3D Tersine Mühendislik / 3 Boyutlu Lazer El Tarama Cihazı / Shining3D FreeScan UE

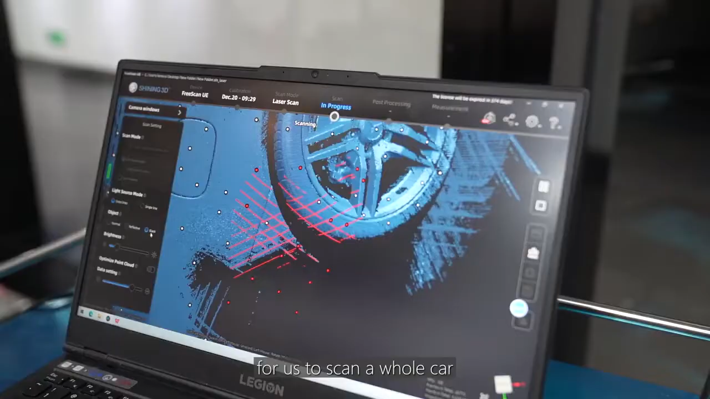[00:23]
Now it only takes 10 minutes for us to scan for a car, which has greatly improved the fluence and fear of scanning. Since Vision 1.2,